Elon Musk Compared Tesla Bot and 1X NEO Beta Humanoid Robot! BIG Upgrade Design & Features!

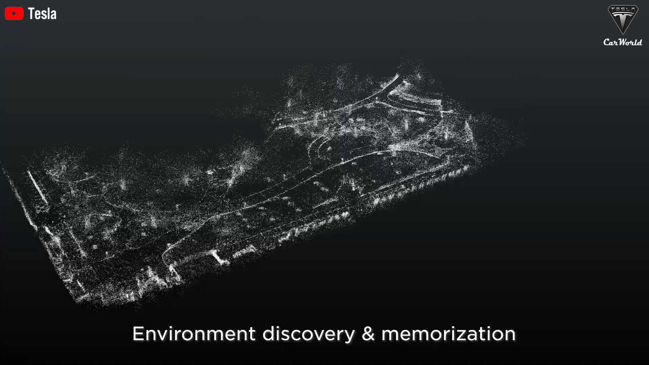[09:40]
making context-aware decisions similar to how Tesla's FSD cars navigate the road.